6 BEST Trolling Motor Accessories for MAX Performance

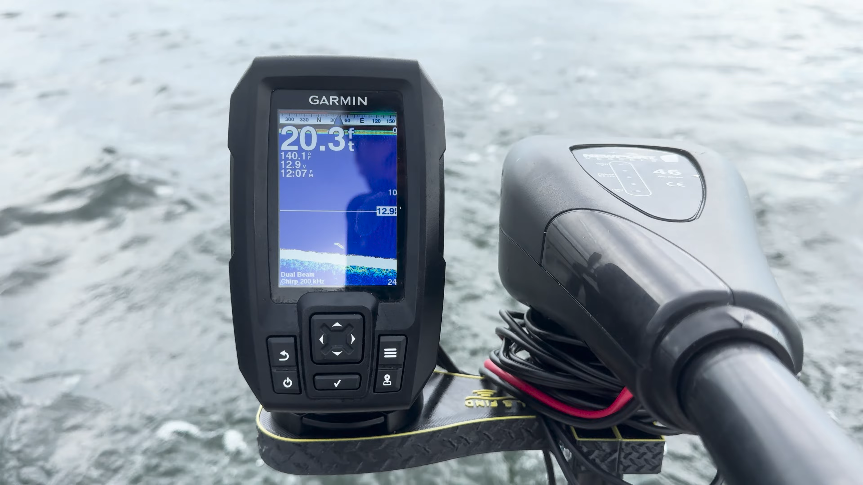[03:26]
On screen: depth 20.3 ft
It gives you the water temperature, your active voltage which will drop as you use the motor so it's nice to know if you're over or more importantly underpowered.